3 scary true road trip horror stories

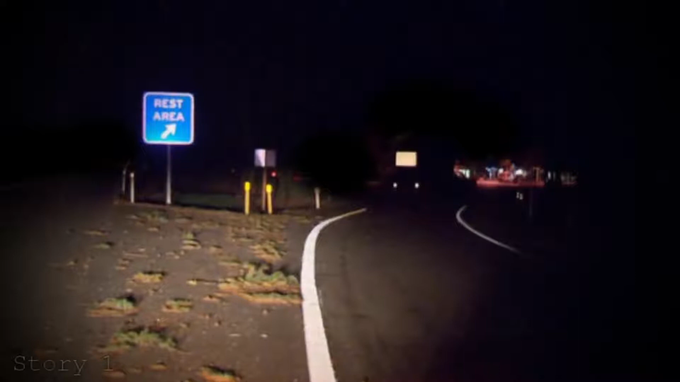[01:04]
That was it. There were no other cars parked nearby besides some big white pickup truck. As I pulled up next to the building, Tom got out in a hurry and ran to the bathroom.
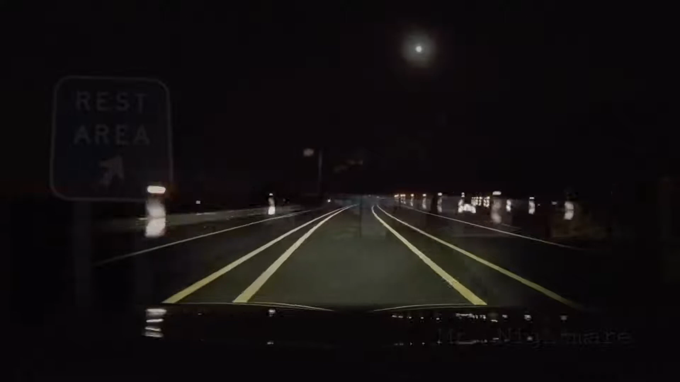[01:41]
I noticed that the white pickup truck parked nearby was leaving as well. In fact, he was close behind me. I veered back onto the interstate and into the left lane, and the pickup truck did the same. I stepped on it a little, and so did he.
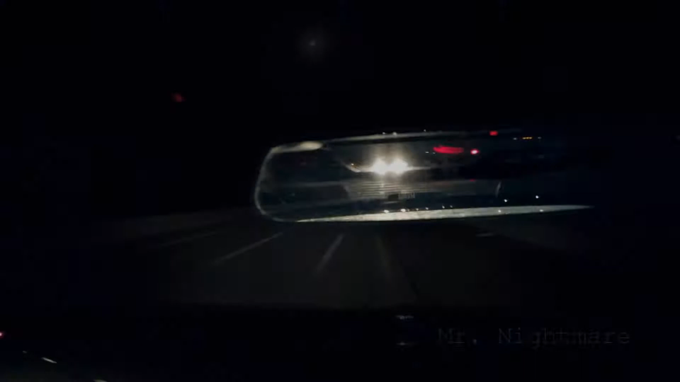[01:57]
He started flashing his lights, so I switched to the right lane, thinking he was nothing but an aggressive driver. But as soon as I switched to the right, so did he.
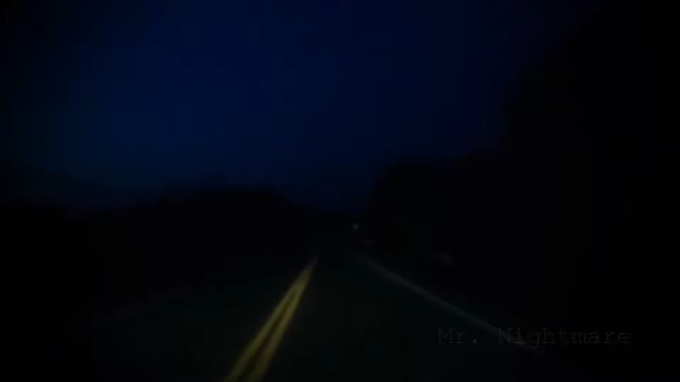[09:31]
I came to a stop sign and made a left turn off some quiet road onto an even quieter road. The speed limit on this road was 45 though, which was good. This road was empty of any kinds of buildings or houses. It was just woodland on either side. I was going like 55 to 60 miles per hour, blazing down this road since it really seemed like no other cars would be on this type of road at this hour. Then suddenly I saw like four shiny objects coming up fast in the road ahead of me.
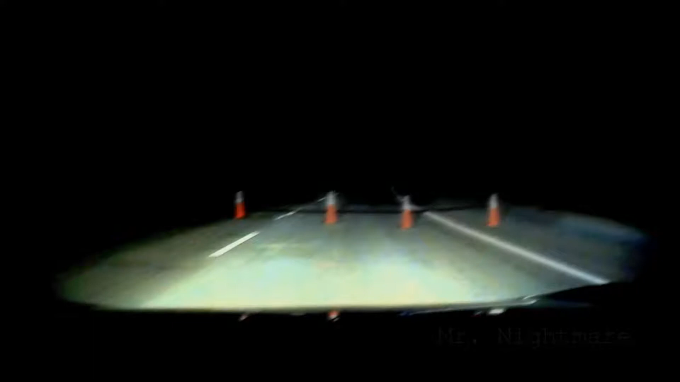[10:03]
I slammed on the brakes, and as I got closer, I figured out what they were. They were traffic drums, like those big cylinder traffic cones. My truck managed to come to a halt before I rammed into the drums.
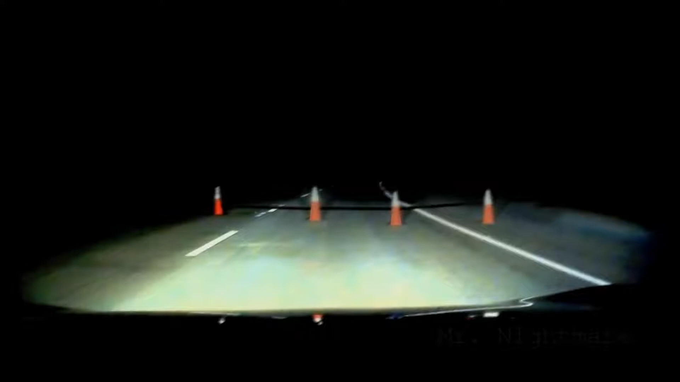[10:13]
I got out of my truck with my baseball bat, confused as hell. I went over to the traffic drums, and realized there was something else behind the traffic drums. It was a spike trap, like the kind police use. I didn't know what to think. Was there some kind of police activity going on, or did somebody set this up as a trap? I cautiously looked all around me as I inched back to my truck. Then I heard someone scream help.